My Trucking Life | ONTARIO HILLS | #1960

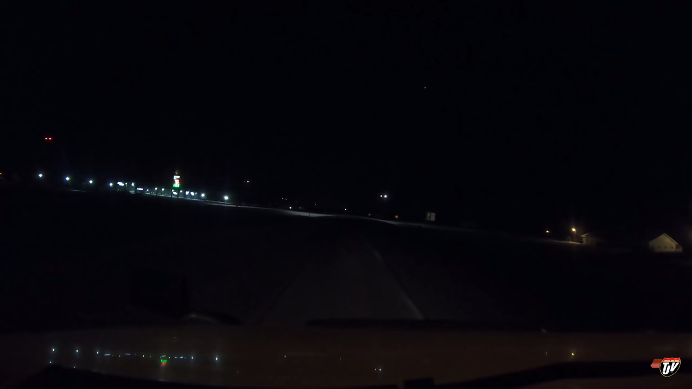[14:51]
Portage La Prairie. Pulling into the Flying J here. It's not a 24-hour, but it's the best we got. You'll see it in a second. It'll pop out of the night. But I got how much time here? Hey, tell the good people. You have zero hours and 15 minutes of remaining drive time. And that means we got to pull in here.
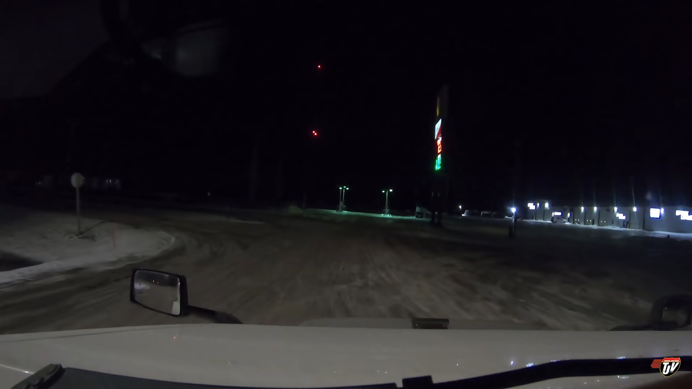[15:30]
Oh, oh, oh, oh, hey, oh, oh, it's a rodeo in here. Yikes. Wow, that was bumpy. Wow. Driver Joshua Geesprit must go off-duty in zero hours and 14 minutes to meet off-duty rules.